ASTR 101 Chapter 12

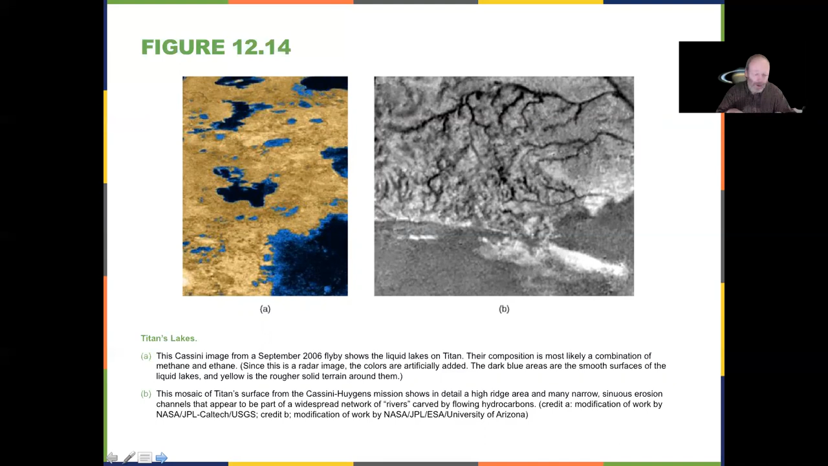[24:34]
there is no liquid on the surface of any other planet except for Earth. Well, that's true for liquid water. Remember, I said liquid water. This is methane. This is going to be liquid methane and ethane.